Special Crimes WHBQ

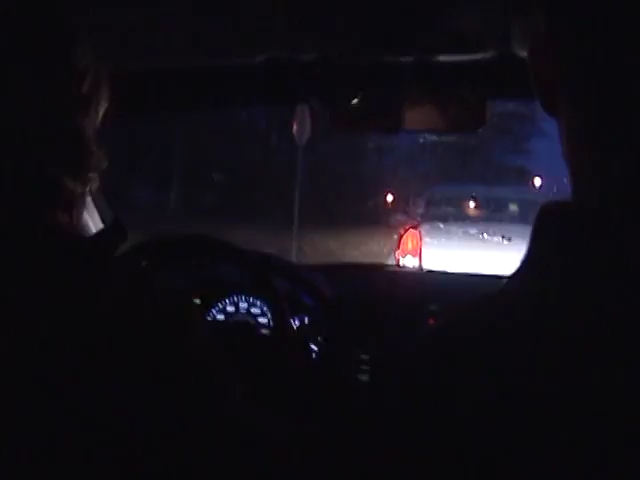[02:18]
There they go. They can get bumpy like in this high speed chase. He rammed us.